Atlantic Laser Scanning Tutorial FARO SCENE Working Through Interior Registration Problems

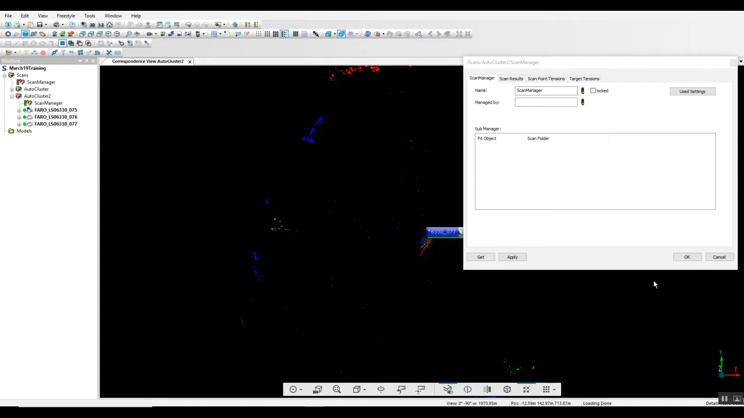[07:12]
as we can see now we've got green lights it has come together
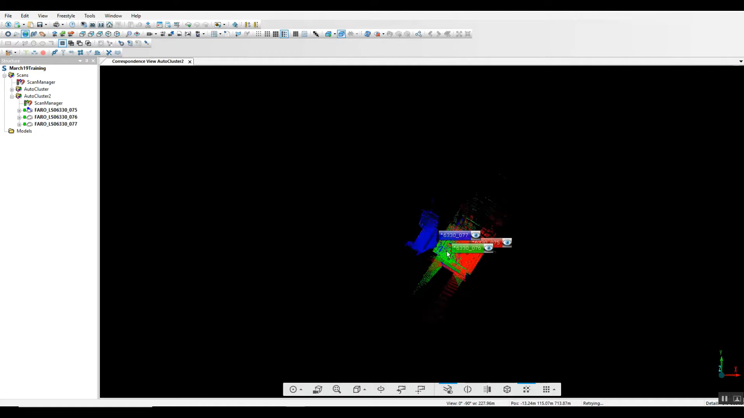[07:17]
we lock our cluster and we can take a look here at our other cluster
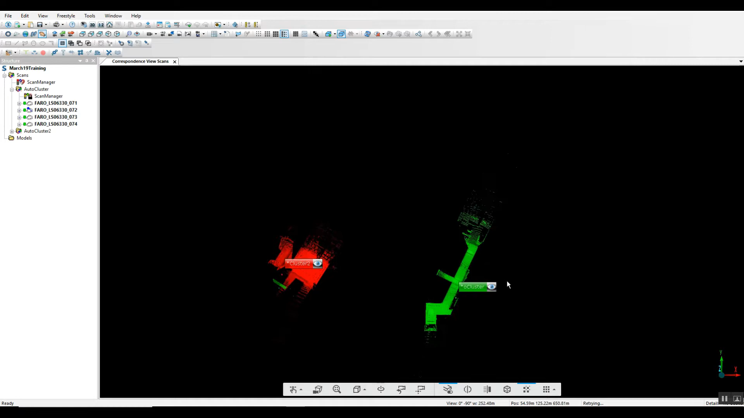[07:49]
now they're very different so if they do come together one of the best ways to check this is going to be by going back into our split view and again we pull the two scans that are closest to each other which would be 74 and 75
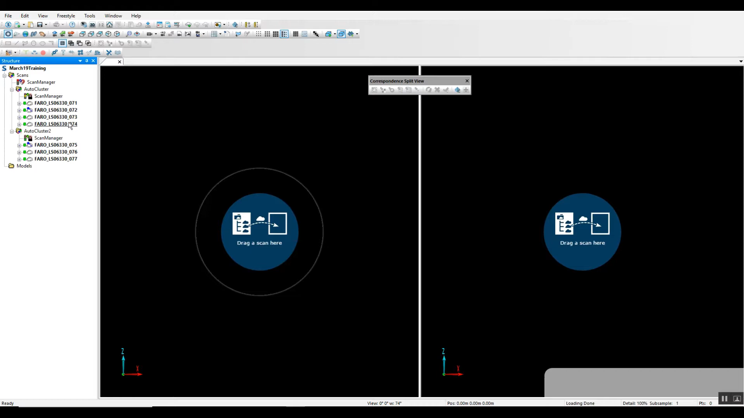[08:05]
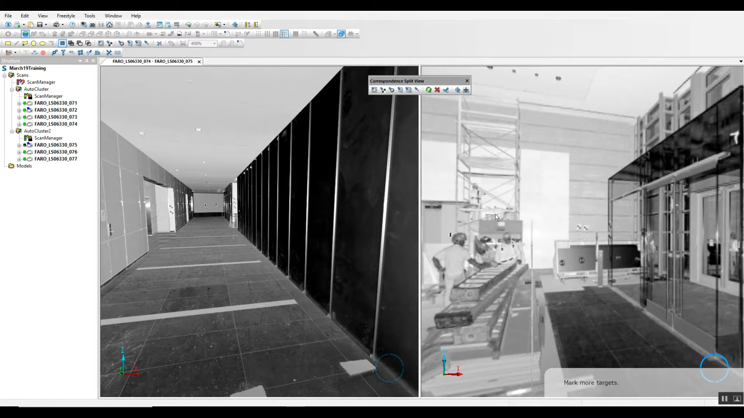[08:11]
let's see if we have anything that shows similar characteristics we've got a hallway
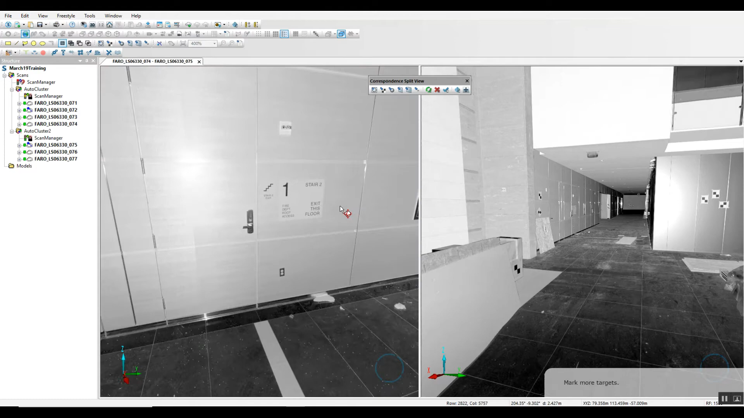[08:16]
there we go once again
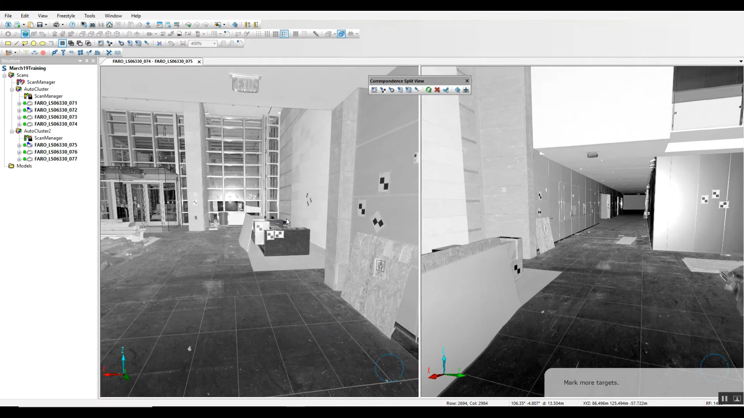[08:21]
we can do the same thing as we did previously we can pick out walls with our plane feature
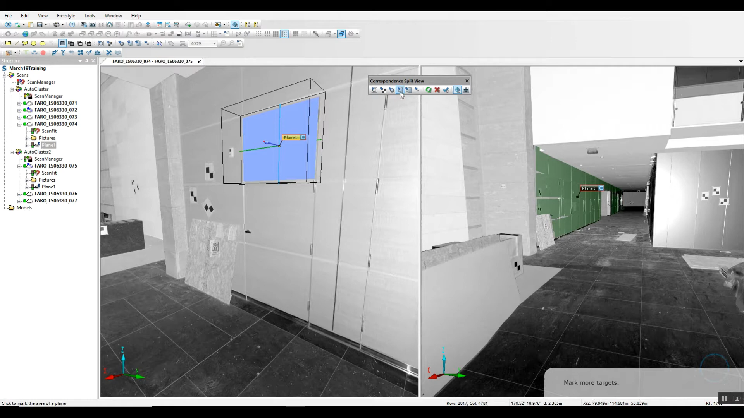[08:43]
and again we need to pick out as many different angles as we can
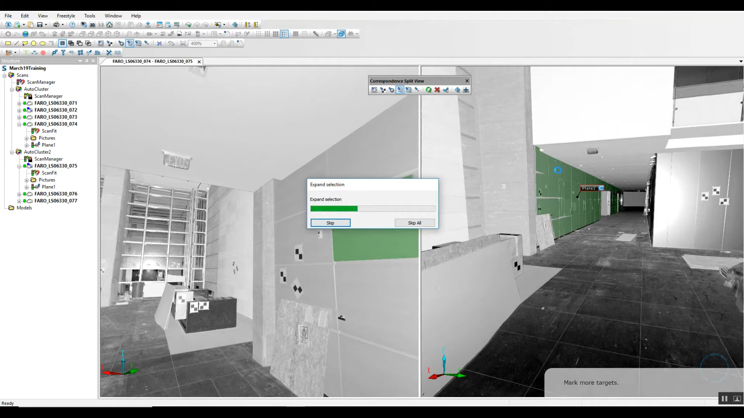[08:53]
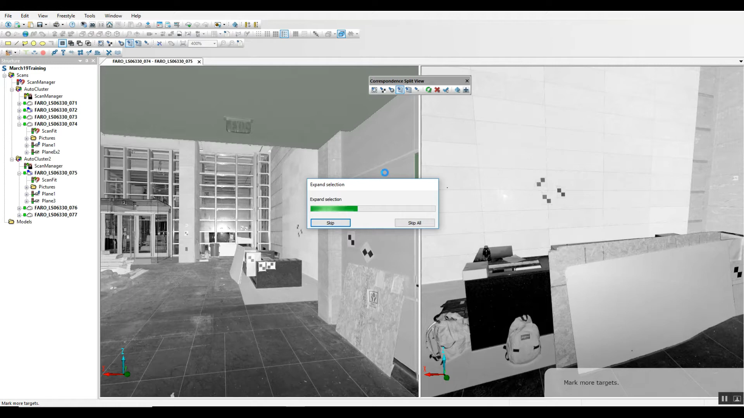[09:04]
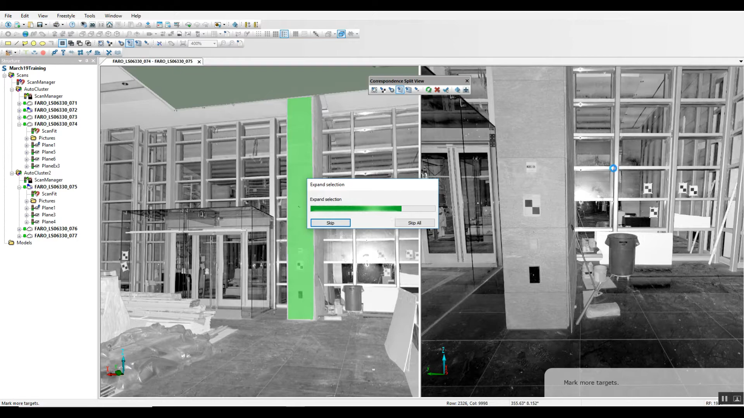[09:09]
all right now we'll force our correspondence views here
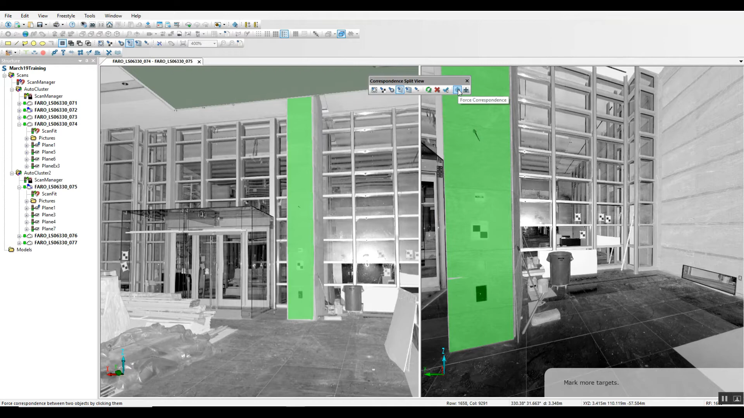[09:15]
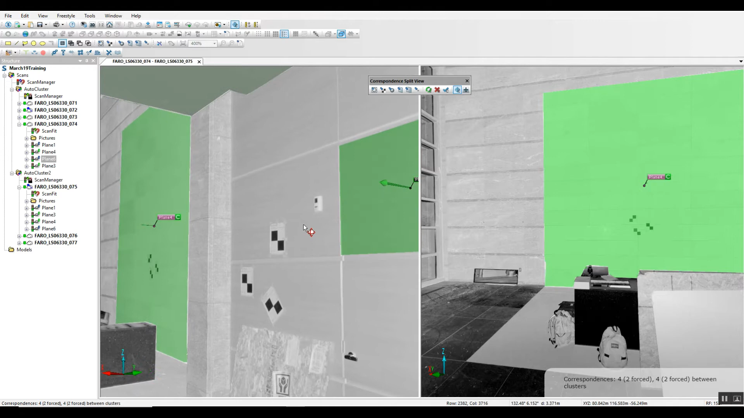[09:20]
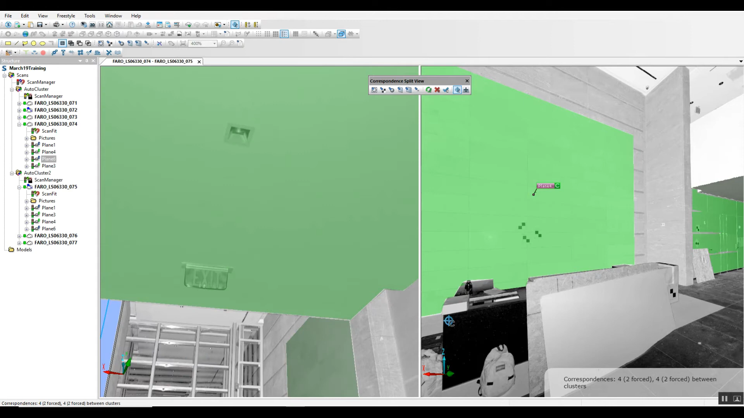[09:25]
for almost all the rest of them have well they have everything has corresponded well
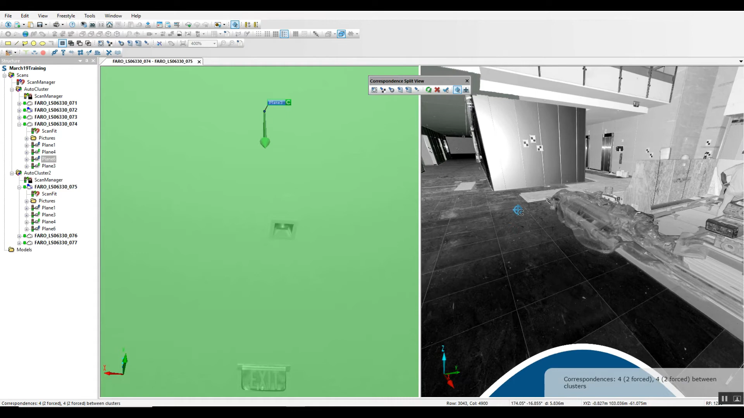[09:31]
so we should be able to close this out
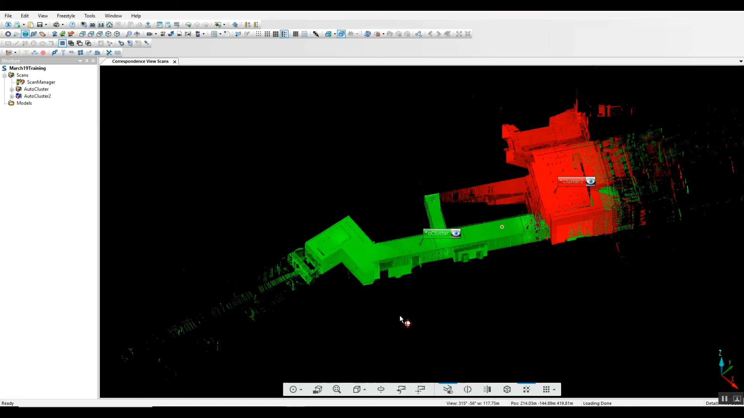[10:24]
odd shape hallways are always a bit more difficult but it is now together and